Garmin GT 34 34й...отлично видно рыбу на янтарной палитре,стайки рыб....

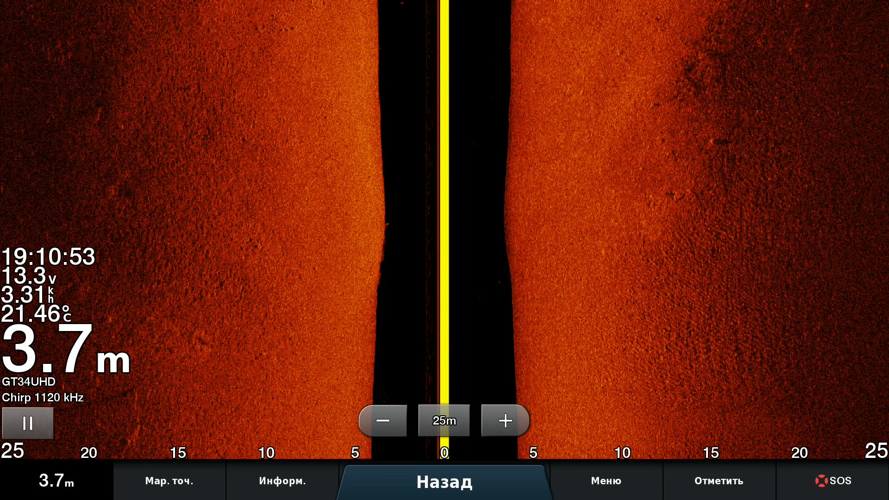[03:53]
On screen: depth 3.7 m, water 21.46°C
кучечки. Караси, может, болтаются какие-то, кто их знает. На флажке не вывешивают с надписью, кто она такой. В общем, рыбка есть. На мелечках. Вот, вон ее гроздьями. Вот, очень даже неплохо видно. Сколько там товарищей всяких. Вон вам, пожалуйста.
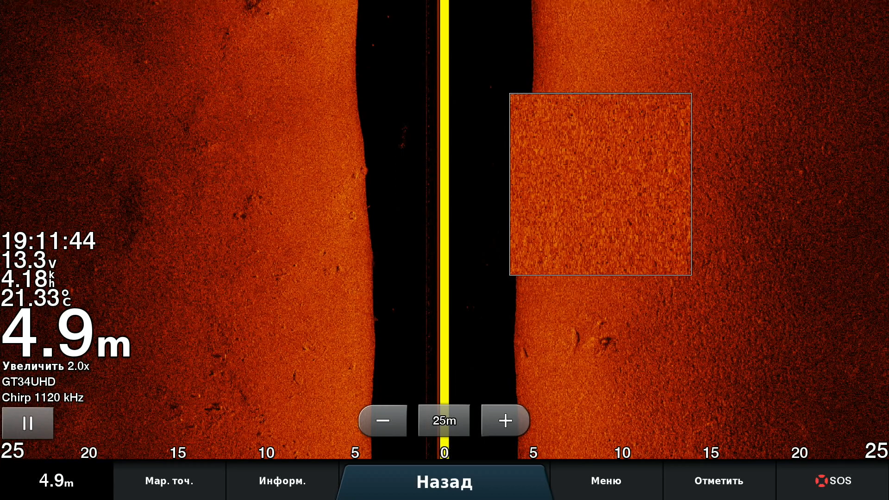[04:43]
On screen: depth 4.9 m, water 21.33°C
Забыл карту памяти, поэтому пишу память прибора. О, отлично, рыба. Везде. Там было дерево, да, но я пока тут тусил. Всякие ветки, всякие креветки. Ну, отлично. Отлично все видно. И с, и без.